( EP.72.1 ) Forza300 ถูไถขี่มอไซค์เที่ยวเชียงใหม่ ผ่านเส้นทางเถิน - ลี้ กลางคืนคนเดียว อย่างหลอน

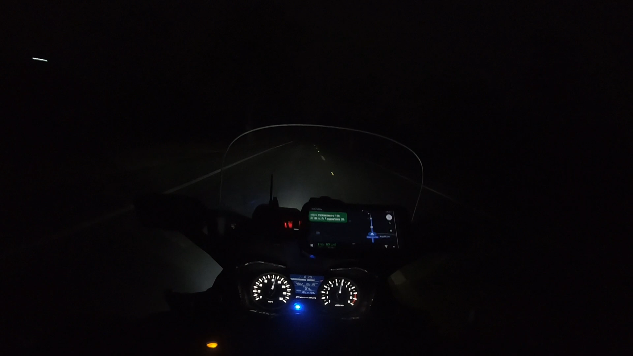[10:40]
ตอนนี้เราก็มาอยู่ในช่วงข่าวพดเคี้ยวนะครับแต่ถ้ารู้ออกว่ายทางอำเภรีย์ ตรงนี้ทางเปลี่ยวมากนะครับทำไมเราก้ามาคนเดียวว่างงกันเนี่ย